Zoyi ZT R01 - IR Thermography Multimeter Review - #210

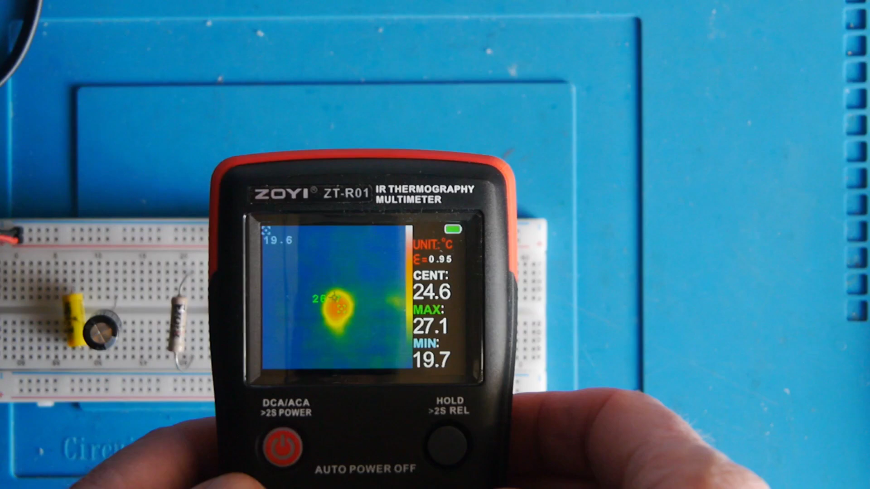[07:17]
On screen: spot 24.6°C, max 27.1°C, min 19.7°C
in the center is the resistor and it's up at about um around about 27 centigrade it does also do fahrenheit but uh here's metric
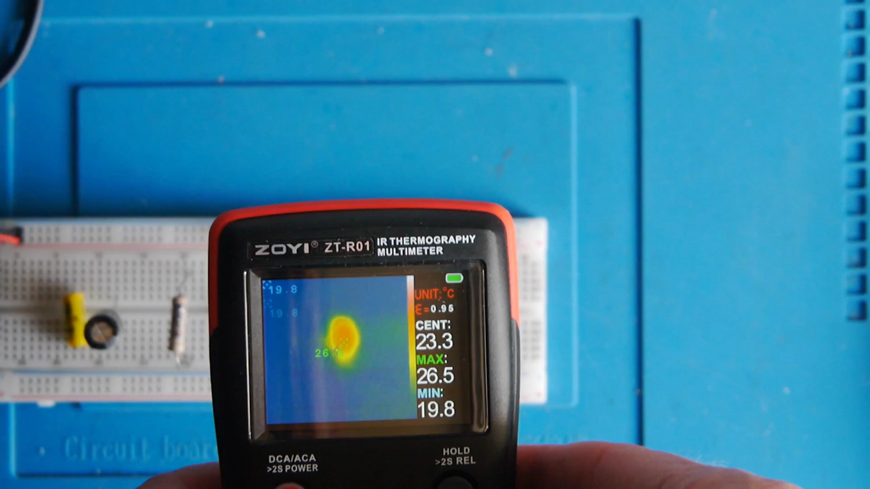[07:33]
On screen: max 26.5°C, min 19.8°C
measurement myself um and these uh two numbers that jump
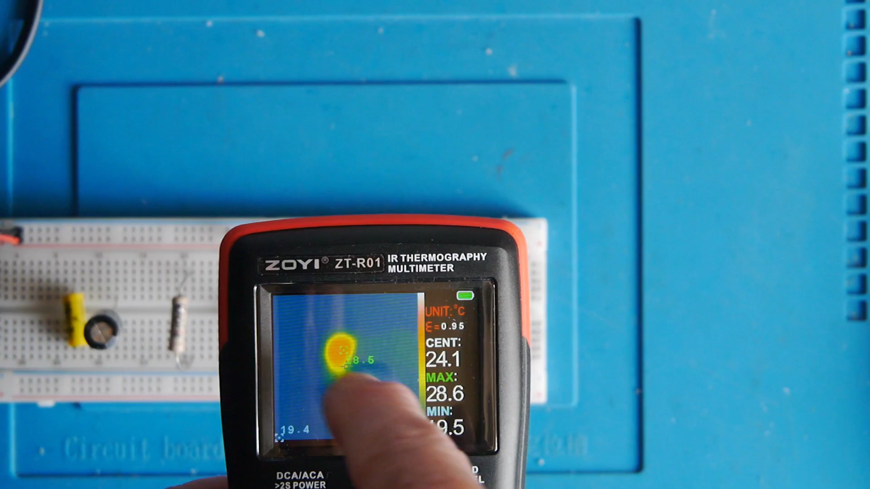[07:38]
On screen: max 28.6°C
about are the the minimum and the maximum temperatures but you can very clearly see there that's
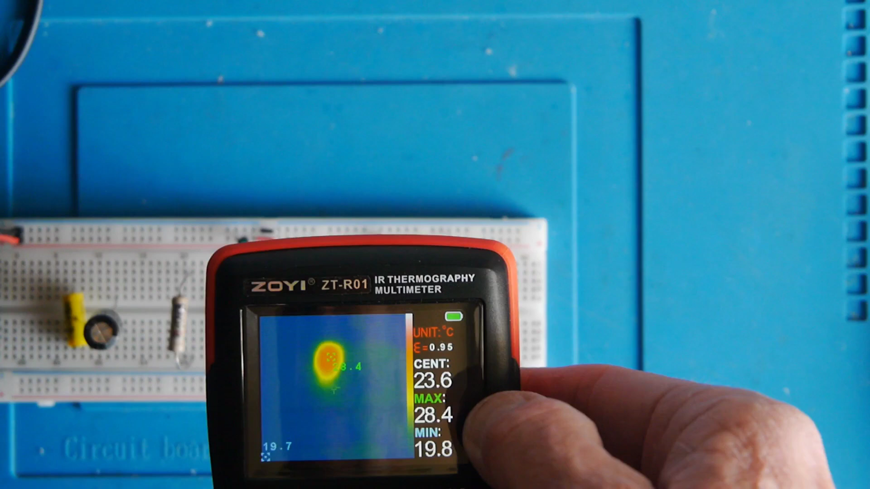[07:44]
On screen: max 28.4°C, min 19.8°C
stable now um um and it's about
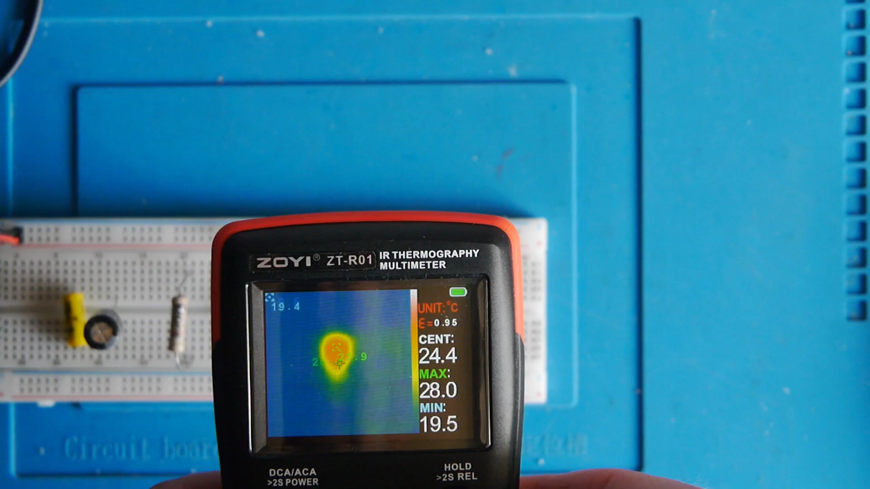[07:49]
On screen: max 28.0°C, min 19.5°C
yeah it's about between shall we say let's call it 27 and a half degrees um
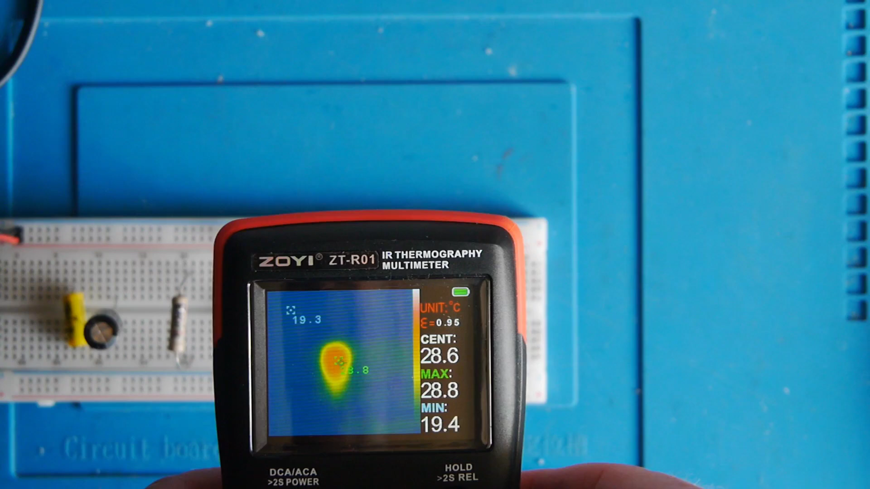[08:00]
On screen: max 28.8°C, min 19.4°C
which is that resistor doing work so if i take away the the current
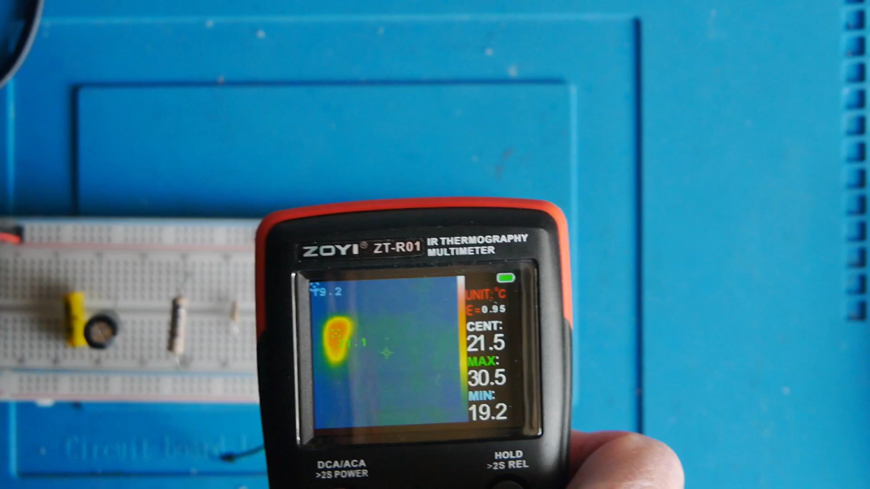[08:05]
On screen: max 30.5°C, min 19.2°C
um that should begin to cool down doesn't know how quickly it'll do that yeah you can see it's dropping right down there
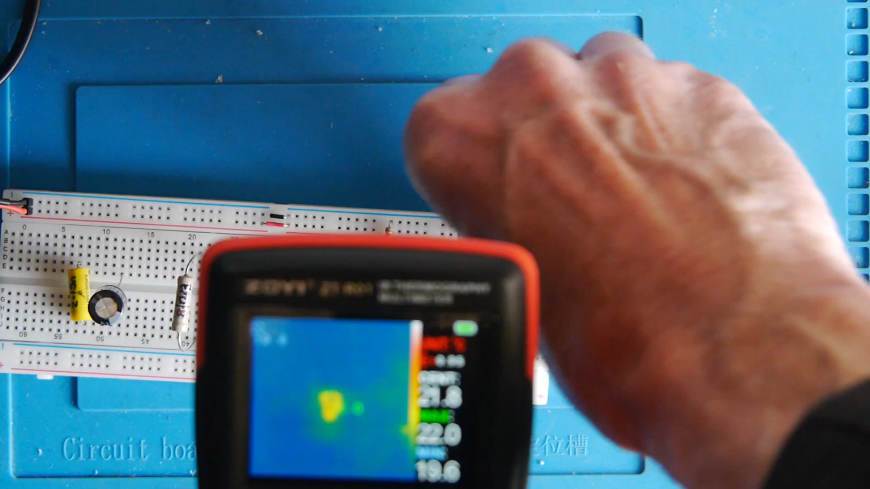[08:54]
right that flash was me was
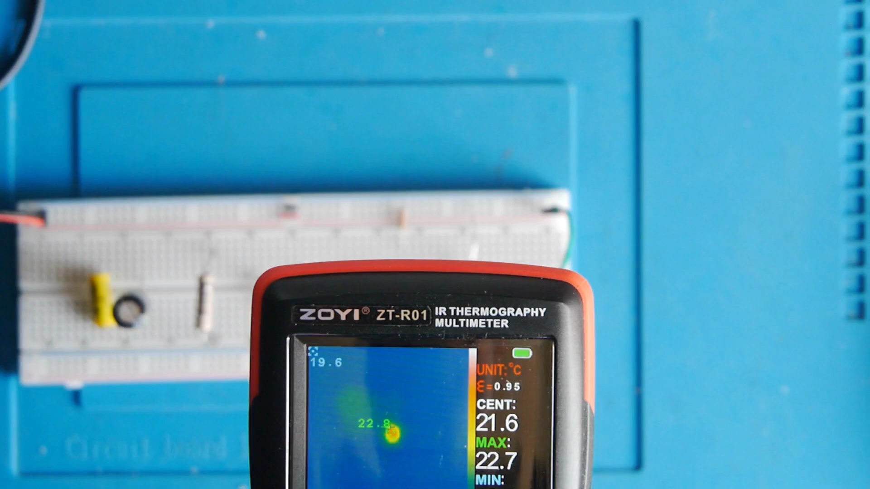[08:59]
On screen: max 22.7°C
my hand which is warm right so you can now see the other ones fading away and
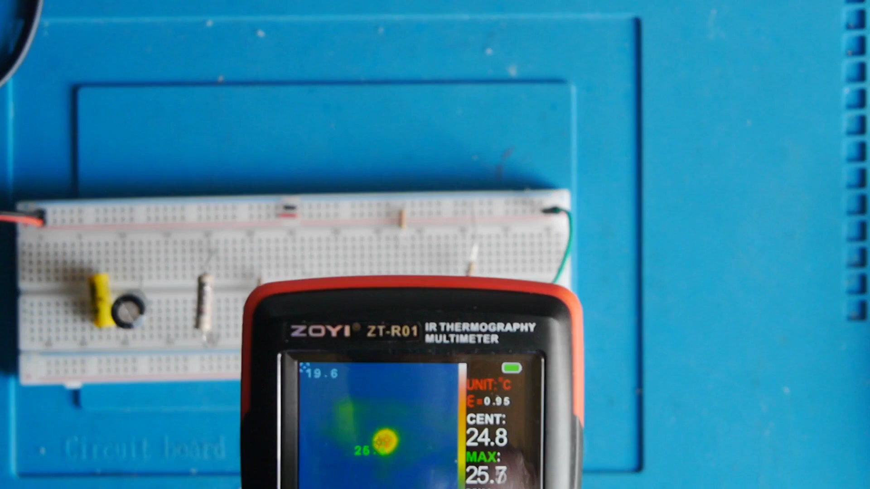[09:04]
straight away this is coming up it's already above 30 remember we said the current here was about
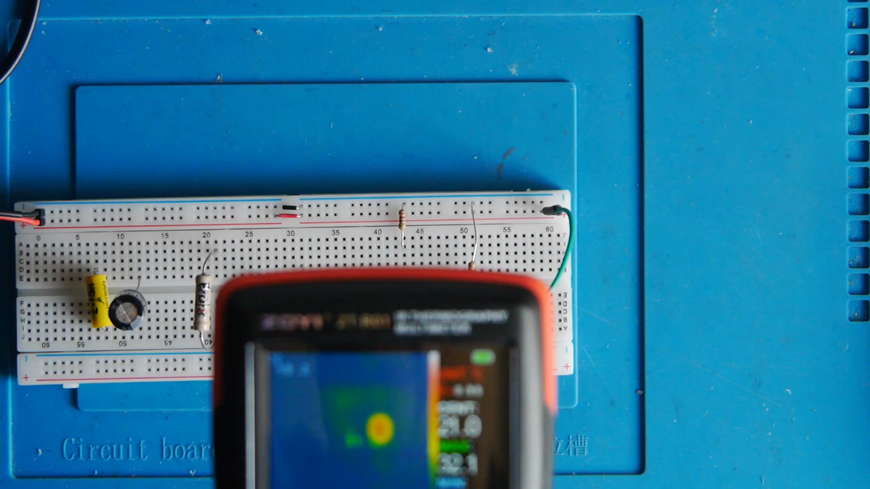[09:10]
51 milliamps so we can see
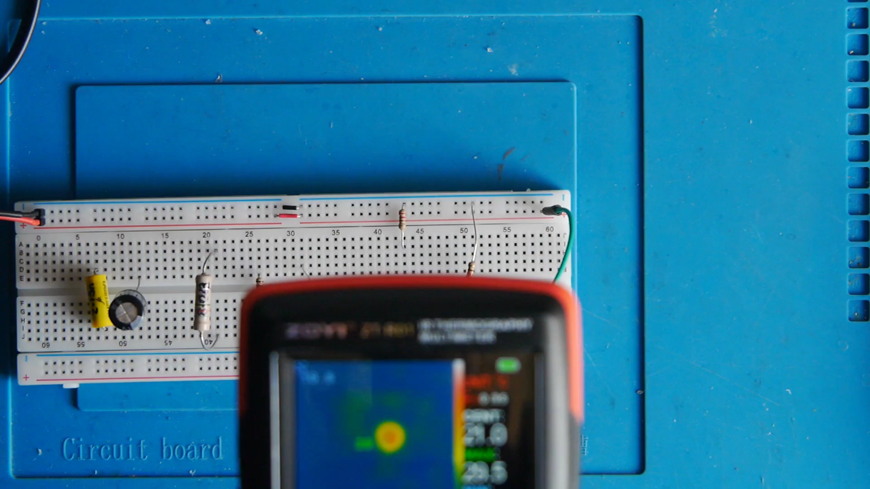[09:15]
straight away that resistor is dissipating some more heat
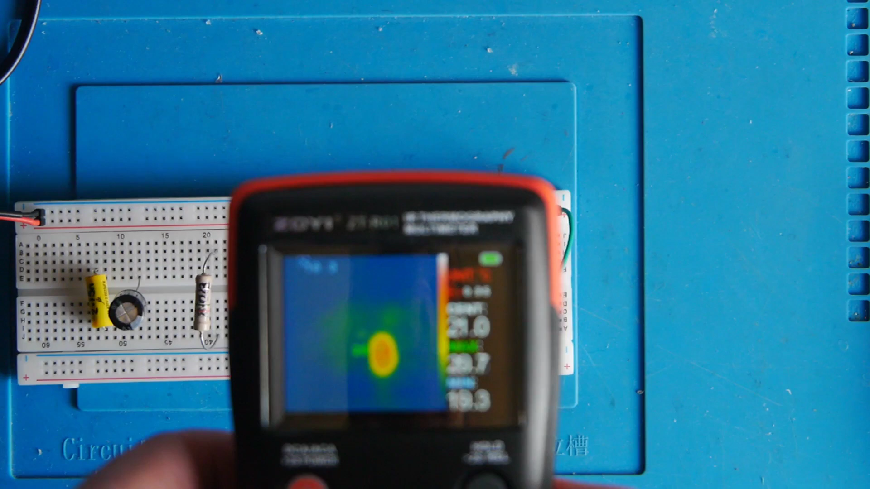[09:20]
um so hopefully that's um yeah
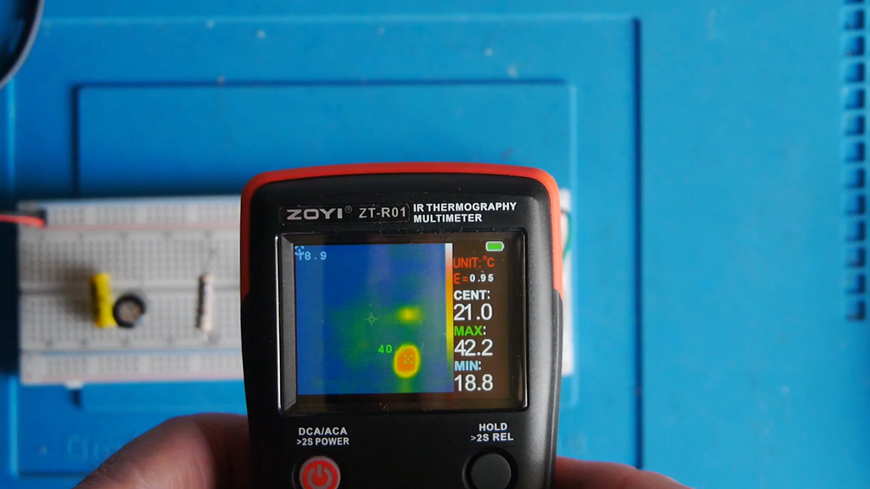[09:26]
On screen: max 42.2°C, min 18.8°C
that's hopefully making some sense um now there's a button here to save
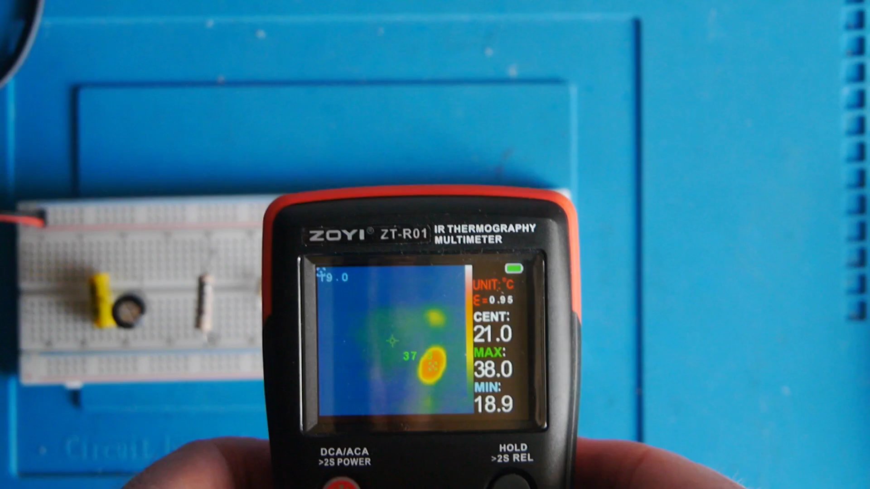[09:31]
On screen: max 38.0°C, min 18.9°C
the display and it saves a bitmap there i'll save these here now and then i'll superimpose them over the picture if i can possibly do that so if you're seeing that now that means i've managed to do it just take another one we're up at um maybe the other the 220 ohm resistor was doing about 27 28 degrees this is a good uh good 10 degrees warmer than that so
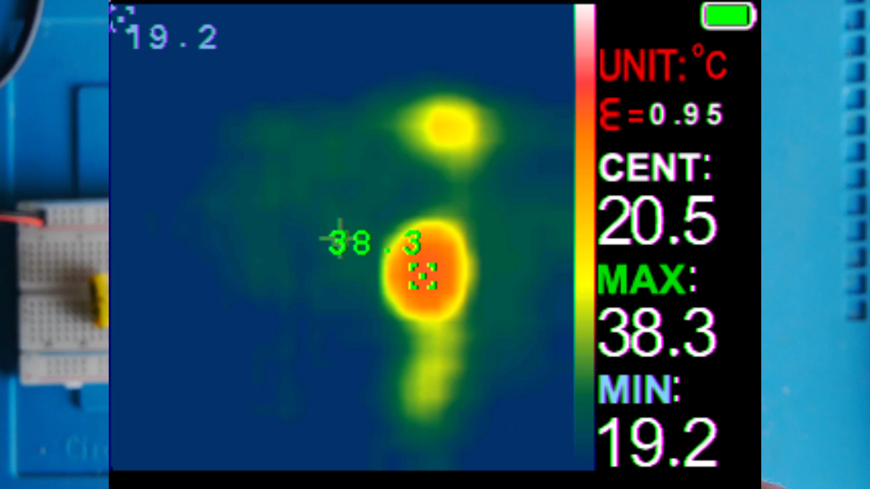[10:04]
On screen: spot 20.5°C, max 38.3°C, min 19.2°C
i'll just take another picture there now at about 38 so yeah that's the um thermography camera working well so i'm just going to um uh get something else now on the display